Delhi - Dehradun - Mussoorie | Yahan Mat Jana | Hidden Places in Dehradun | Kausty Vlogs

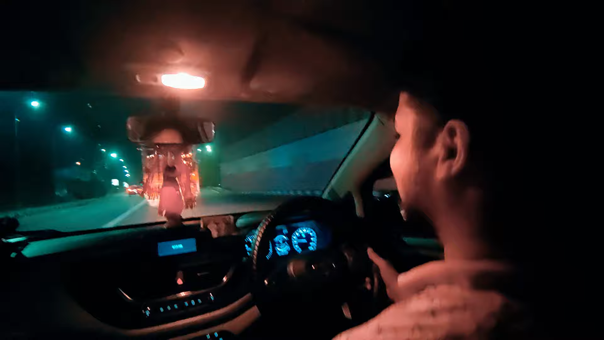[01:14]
हाँ, मजा आ रहा है। हम दिल्ली रिंग रोड में हैं। हाँ, दिल्ली नहीं छोड़ पाए अभी तक। यहाँ से हम बारह पुला पकड़ेंगे।
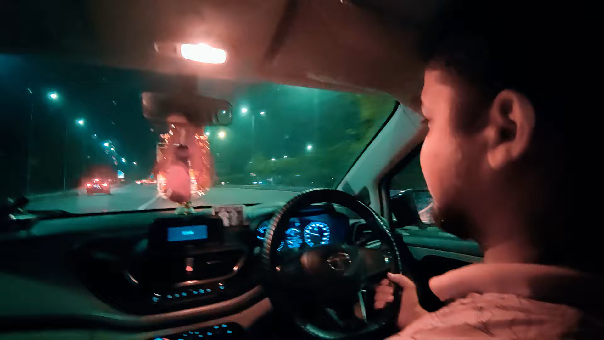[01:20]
अभी दिल्ली नहीं छोड़ी, बारह पुला से फिर हम मेरठ हाईवे जो सर बता रहे हैं।